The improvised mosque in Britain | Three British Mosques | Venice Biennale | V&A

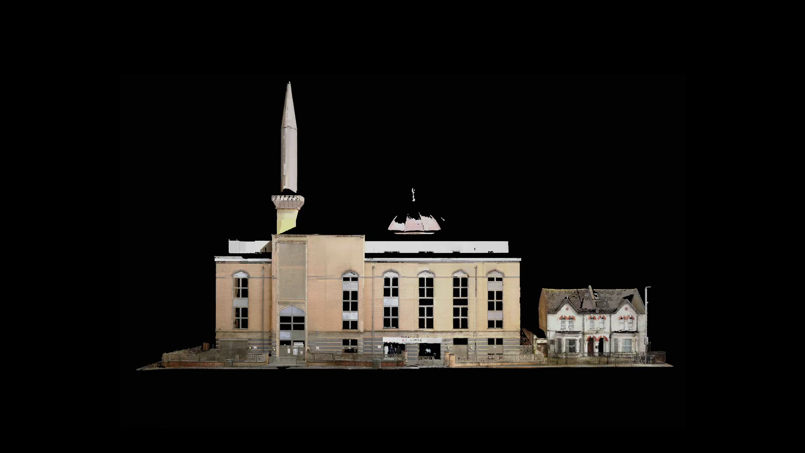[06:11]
One of the things that we made for the exhibition was a 3D scan of each of the buildings and
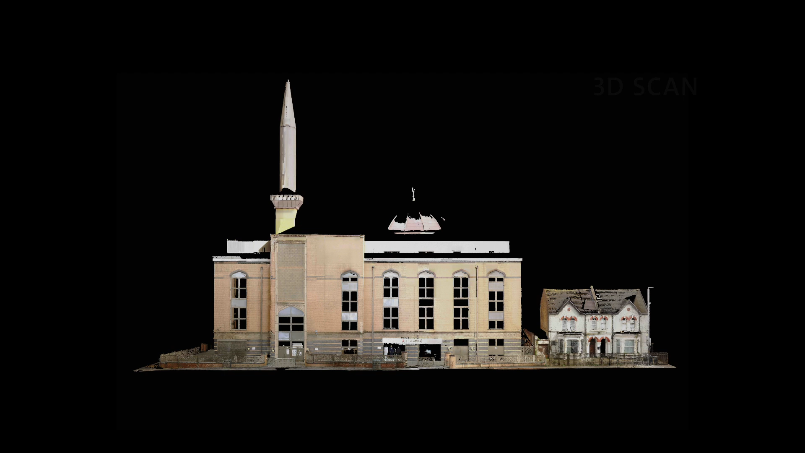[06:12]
that was a digital three-dimensional record of each space at a particular moment in its history.
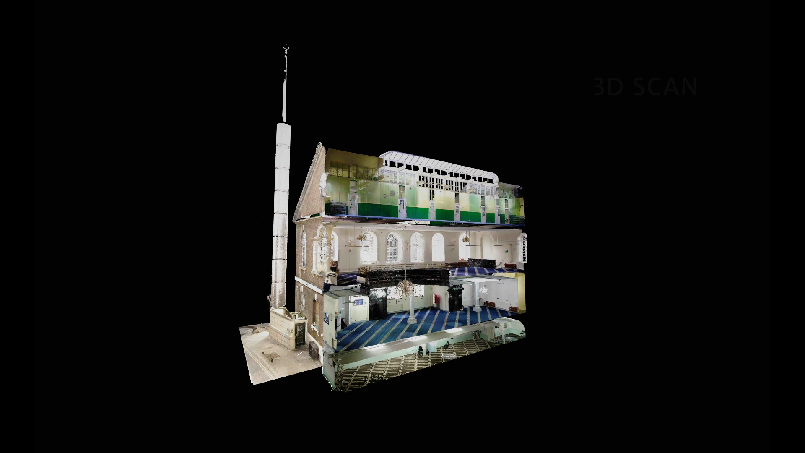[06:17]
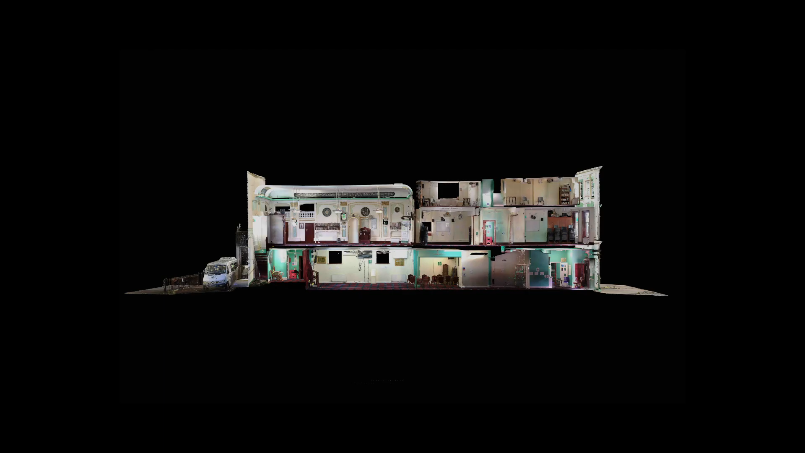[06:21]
The digital scan is then looked at alongside the one-to-one
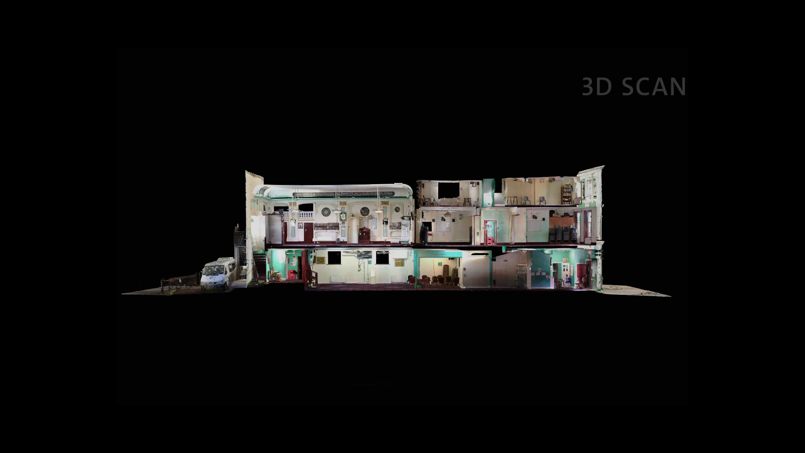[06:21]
replicas so the two work alongside each other. The Architecture Biennale is a place for the V&A to experiment to explore new ways of representing